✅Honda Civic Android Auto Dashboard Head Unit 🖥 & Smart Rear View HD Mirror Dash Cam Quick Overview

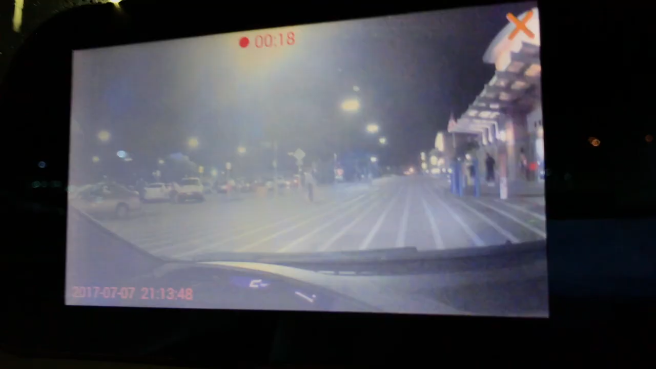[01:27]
This was just a quick little test using the dash cam at Walmart and as you can see